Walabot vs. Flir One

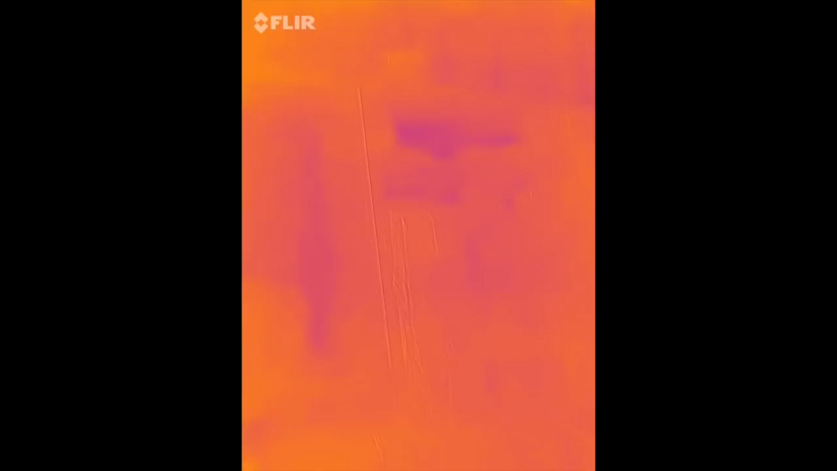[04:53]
let's go back to that but uh it's got lots
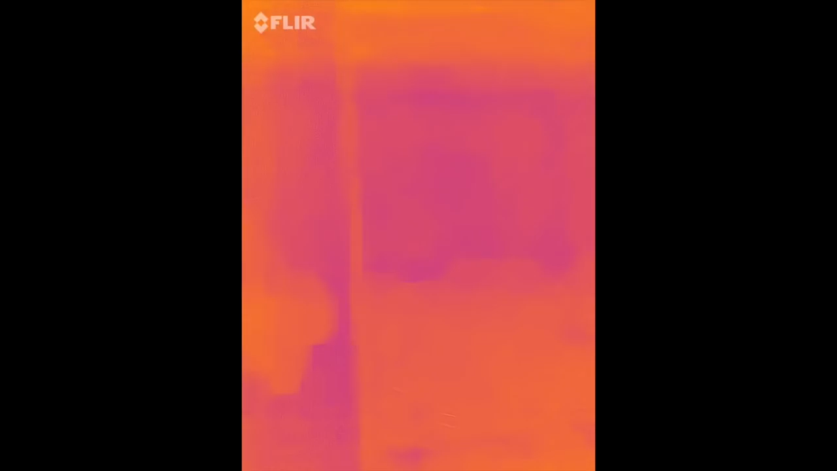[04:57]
of options you got a flashlight option cool um
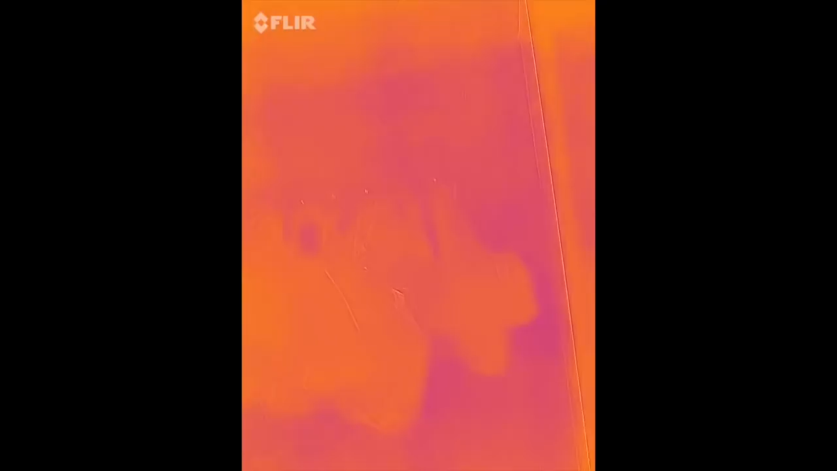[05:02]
oh you can change from celsius you know you can do a thing it's it's cool man I like it all